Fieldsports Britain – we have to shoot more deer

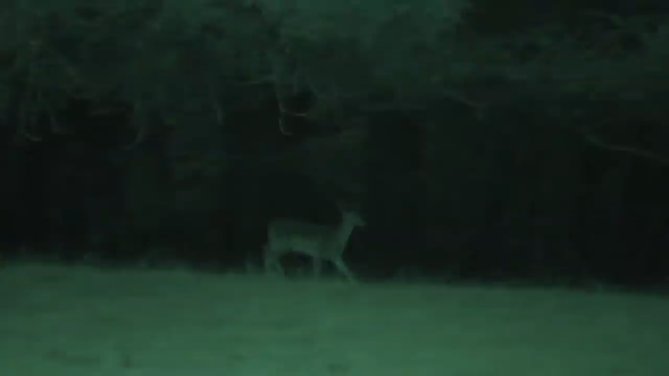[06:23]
Possibly because the price is something people can justify.
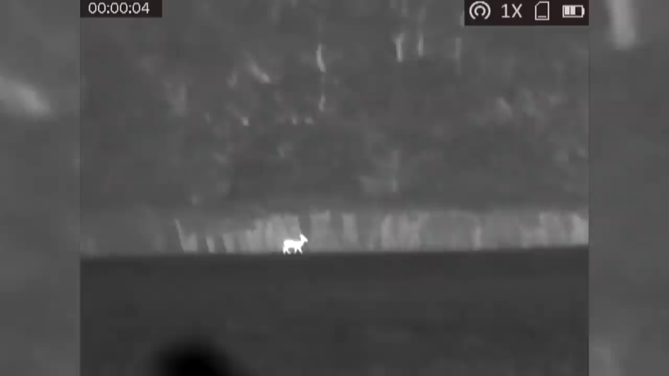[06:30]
The beauty of this is actually it's so small and it's ergonomically brilliant. Four fingers, four controls and I can flick in between the three. Are you playing a flute? Yes, there's symbols out and I'm on record still which is quite nice.
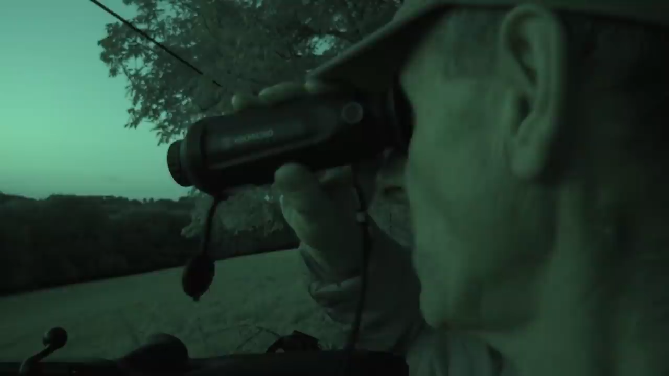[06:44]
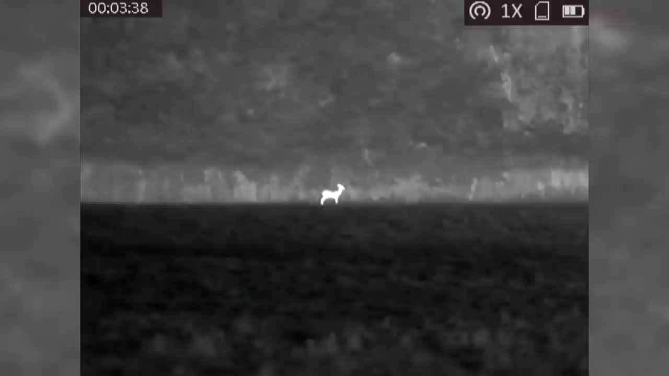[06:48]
It just seems to be very easy and also it's very, very, very easy on the eye. Now, I like the one zoom because the field of view is so wide. So, it allows me to scan a bigger area especially in the woodland which is rather good. So, you know, for a entry level thermal, at the moment I'm quite impressed with it really.
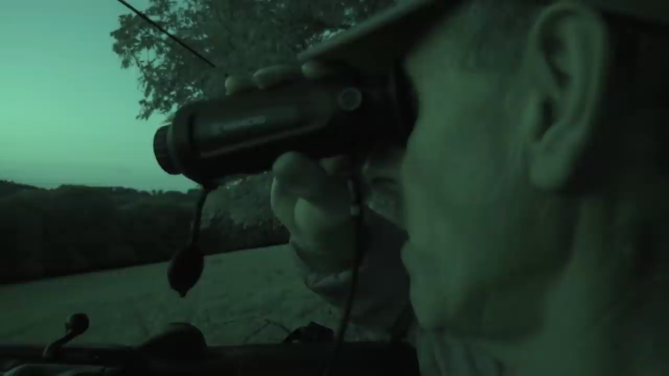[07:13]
You know, it hasn't got all the bells and whistles but actually, as I keep saying to people, what you really need. You know, you can spot a deer out to maybe about 850 metres. Well, that's plenty far enough for goodness sake. So, this deer I'm looking at at the moment is 100 metres away. You know, that's pretty clear.
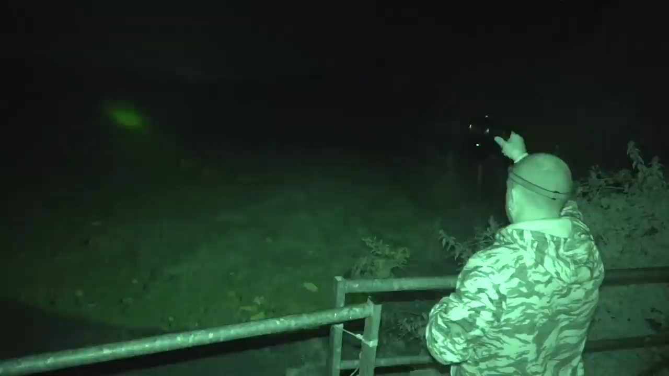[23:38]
Jaff's technique is to scan with the lamp then switch to night vision.
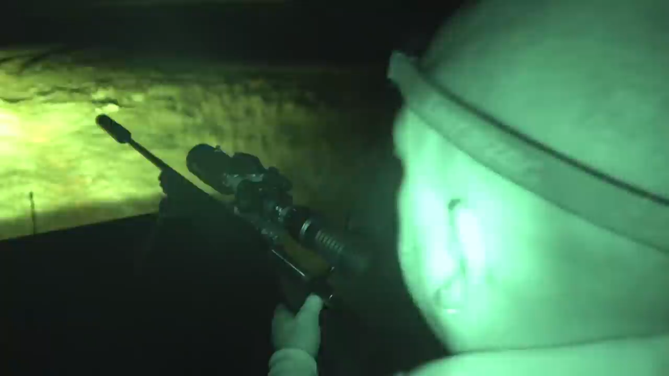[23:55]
Turn your lights off, I'll guide you with a torch.
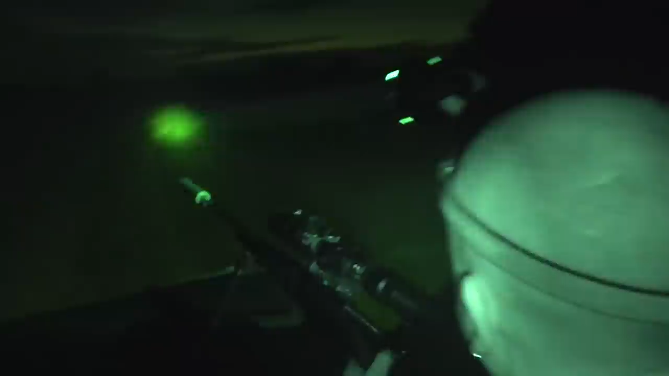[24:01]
I think it's a fox. There's a cow in there, am I? Just stop at the gate, I'll have a look over. There might be a cow.
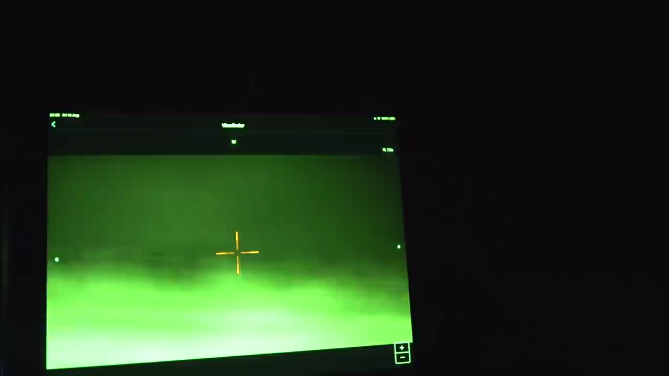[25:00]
Straight in front of us, is he?
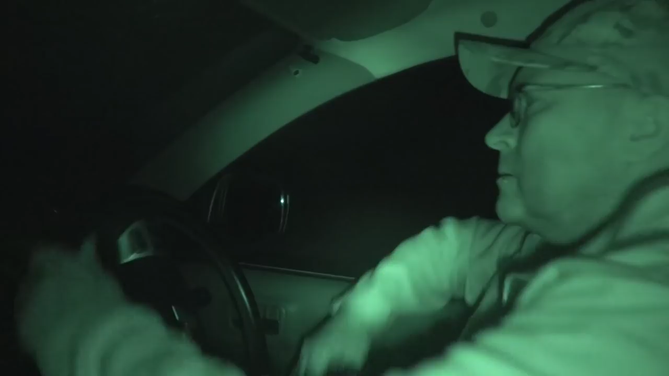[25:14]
I'd say he's got it with the fud.
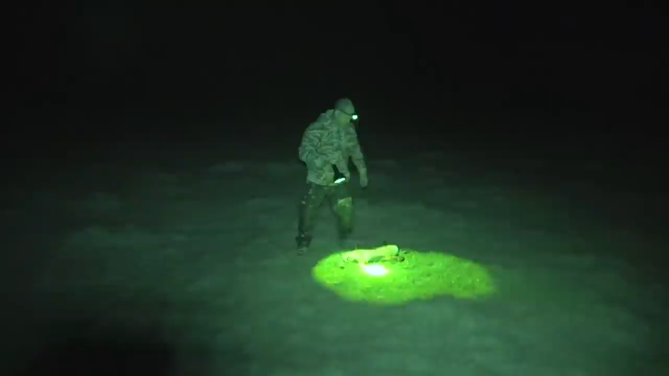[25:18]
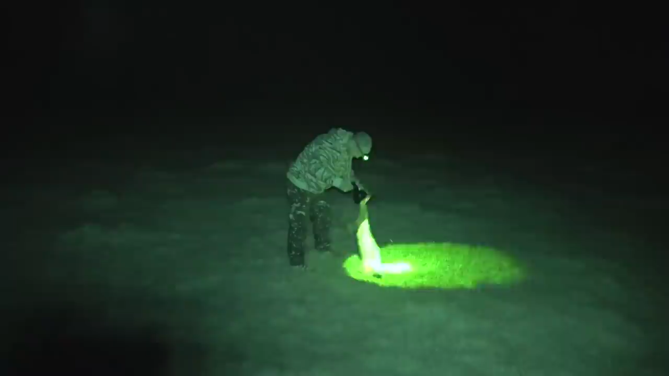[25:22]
There's a nice big dog fox, look.
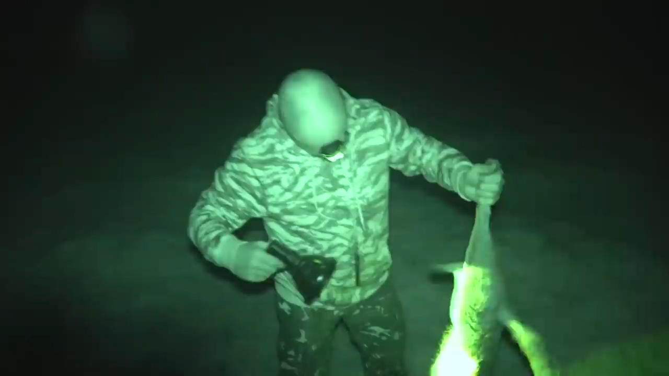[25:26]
There was two, there was one behind, walking up and down the hedge, but he wouldn't look at the light.
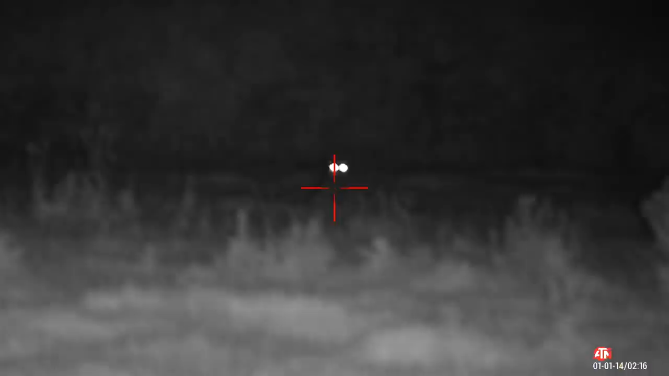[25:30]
But there was three foxes here somewhere. Yeah, that's a good result.
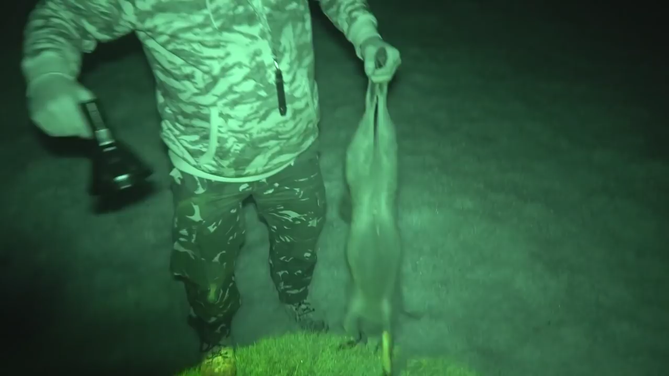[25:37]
Big as well. Paul and Jaff have a good working relationship that goes back to childhood. Did I say, it gives me a little shake of a light which way he wants me to go and we've never actually talked about it, we just know what the signs mean, you know, so. Like that, like that, see a little twitch of the torch and I just go over there. Next, we hit the fox mother load. We saw a fox down there, he went through the hedge,
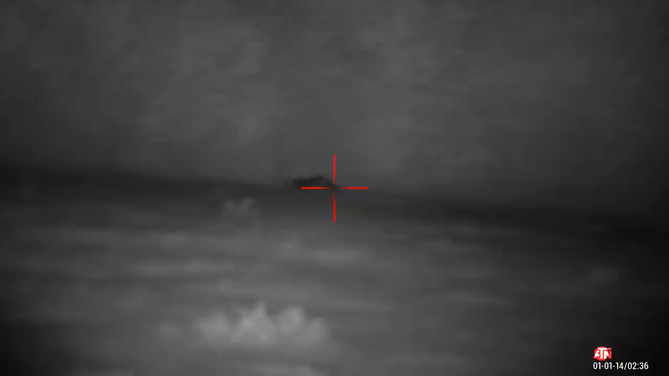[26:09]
while I was squeaking, one come up behind us,
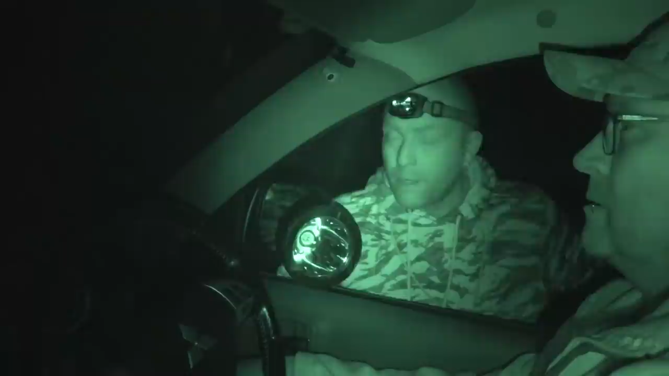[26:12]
and one come up to the right of us through the gateway here as well, so if we go through this gate, I'll open it up. We'll move on to the screen again so we can't see what's going on.
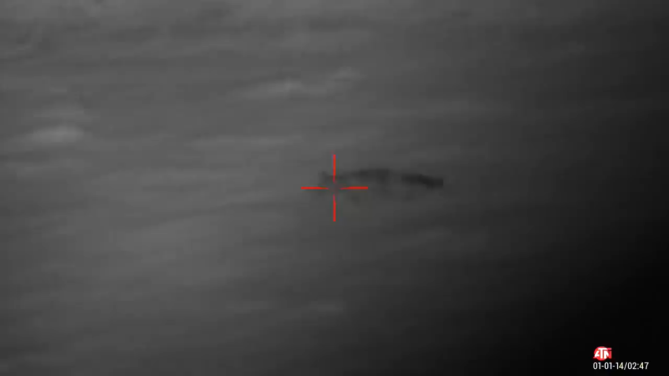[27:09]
So when we were squeaking over there, one appeared behind us. Yeah? Yeah.
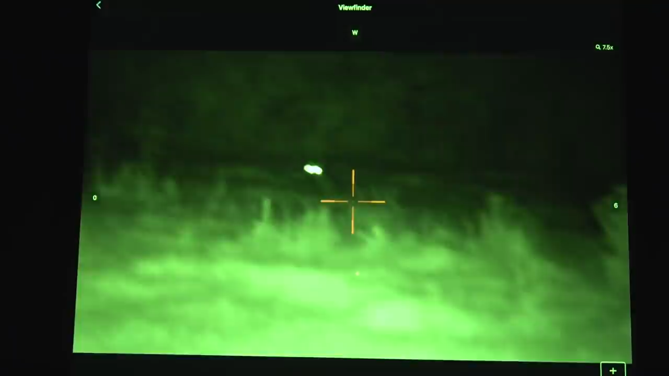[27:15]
Because one went through the hedge there, didn't it? Whether the one that went through the hedge was this one. Yeah.
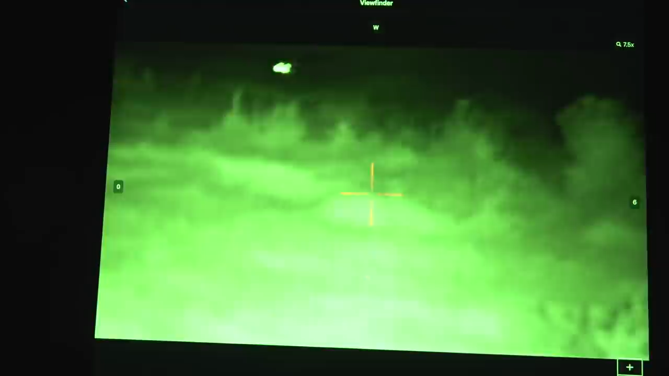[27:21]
But while we were squeaking, one crept up behind us. So there's three or somewhere, unless that's the same.
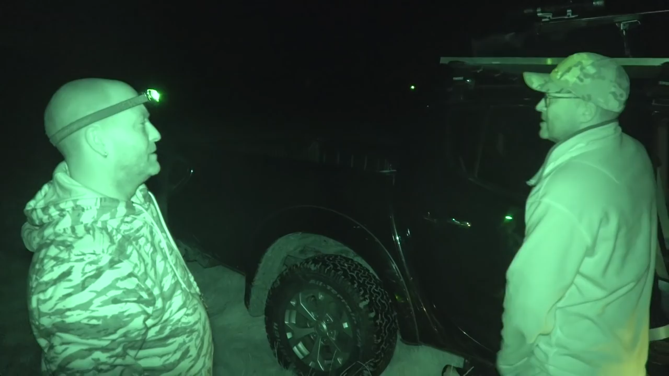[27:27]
When you told me to turn the vehicle around, then you said there's one behind us. I thought, oh, God. I couldn't shoot behind, I've got nothing to rest on. No, I'm happy with the result. Two foxes.